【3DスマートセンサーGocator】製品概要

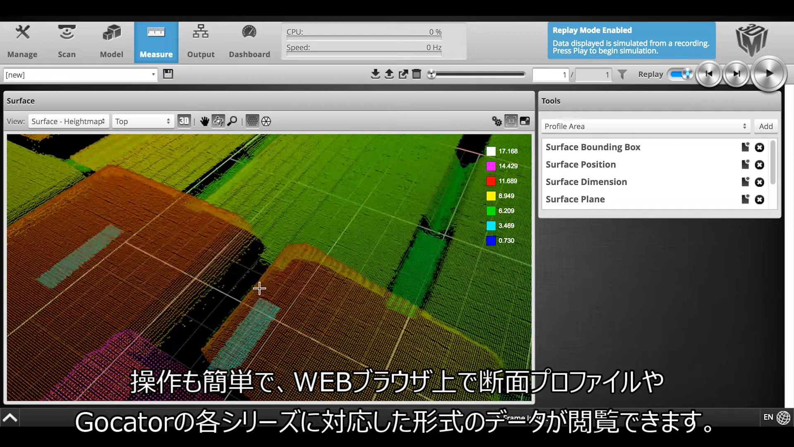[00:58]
It's simple to point it at an object and instantly from a web browser see a complete profile or 3D point cloud depending on the GoCator model.